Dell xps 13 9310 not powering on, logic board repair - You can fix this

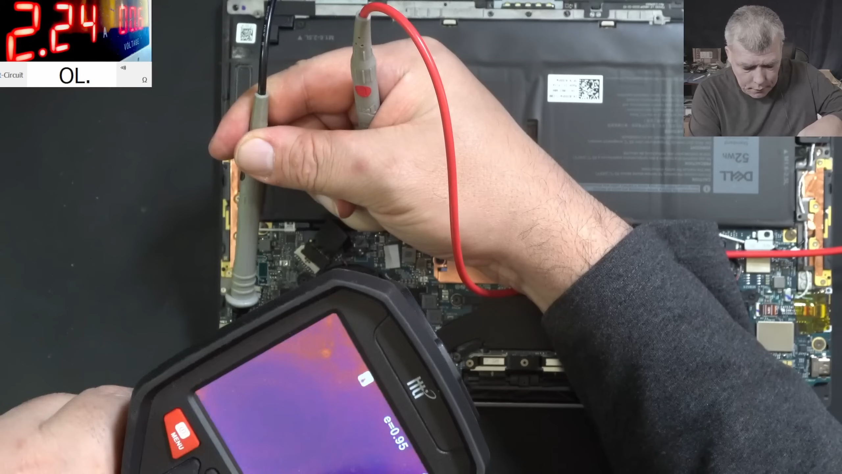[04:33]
What is there? Huh? Uh, I'm not sure where the camera is looking. But for me it looks like a shorter capacitor. Yeah, there. Oh lol, it is a capacitor.